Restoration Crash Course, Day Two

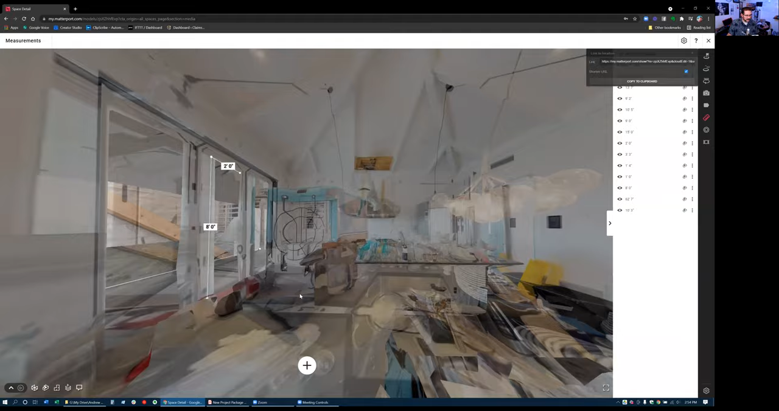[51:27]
Let's see if I can see inside that wall.
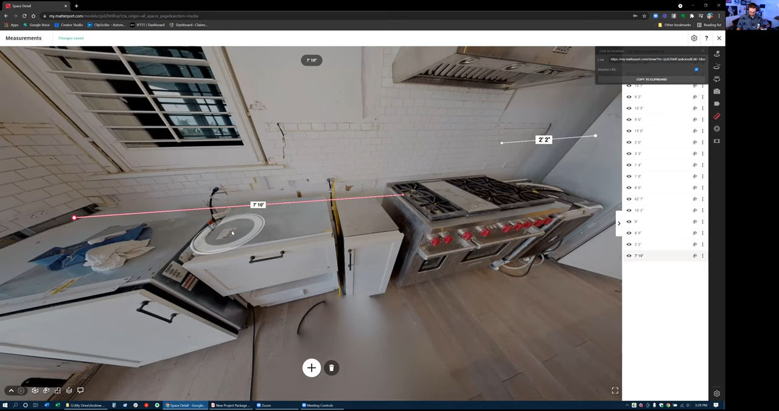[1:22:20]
Let's not forget the appliances. I'm not going to do them right now. Okay. So let's do upper CAB, UP. I'm going to do +++. We decided that there were uppers across this whole wall, or this end one was a built-in. Man, I wish I would have taken a different perspective.
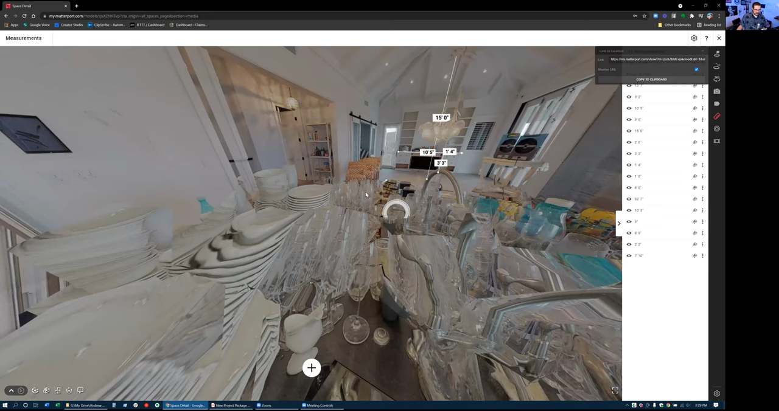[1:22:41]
I must have gotten a rush. I need one more scan, right? That'll do. There we go. We're going to call this a built-in. It's just a freaking refrigerator, but it had cabinets. All right, let's do uppers all the way across.
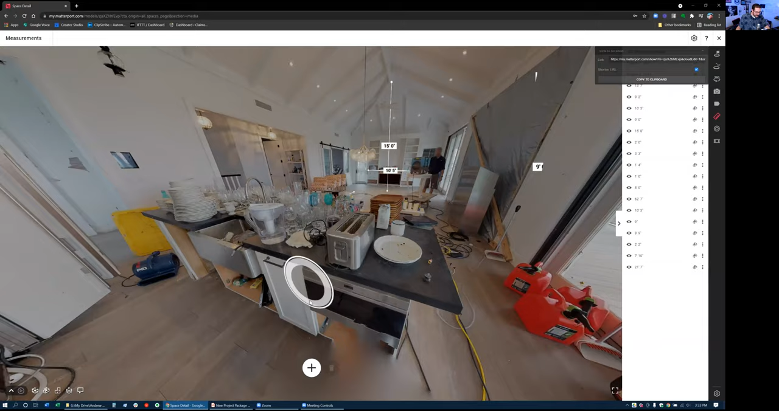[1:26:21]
Dishwasher? Okay. Say that again. A dishwasher? Yeah, someone said that, but I think we got two, actually. Dishwasher times two.
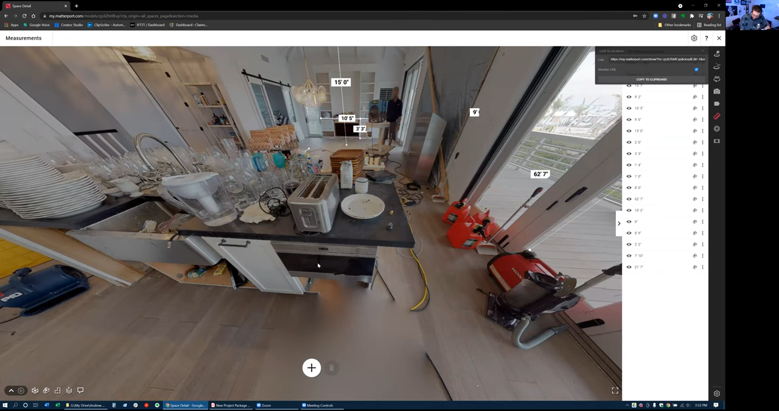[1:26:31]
There's a dishwasher. Okay, so that's the dishwasher that was sitting here.
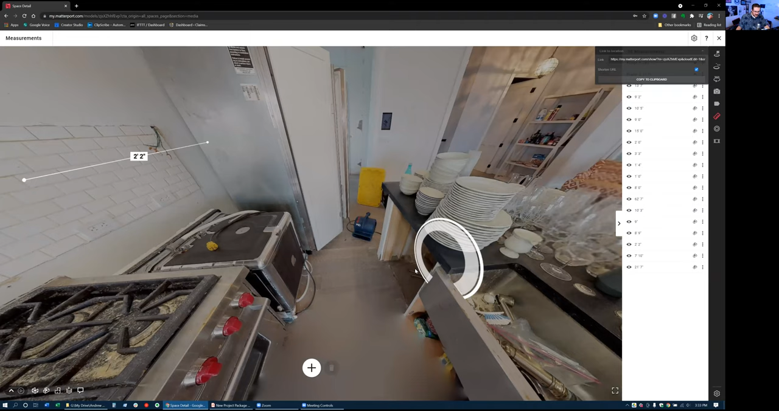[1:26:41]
Oh, I'm gonna get out of this measuring. Yeah. There. There's a microwave then. Okay.
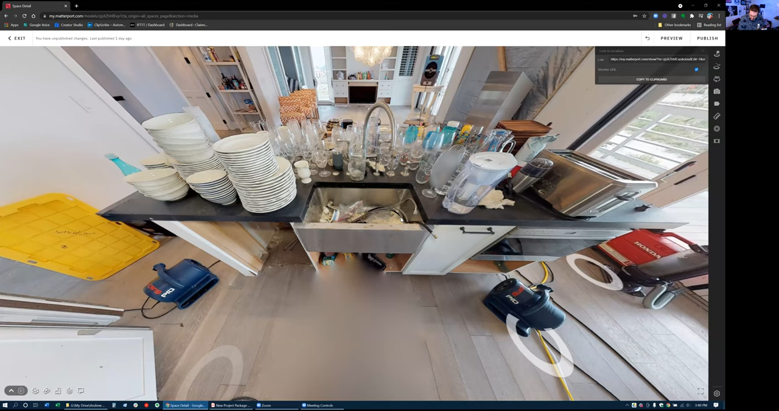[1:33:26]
plus a switch. Boom, undermount farm sink, perfect. Let's write that down. Undermount farm sink, replace. And so,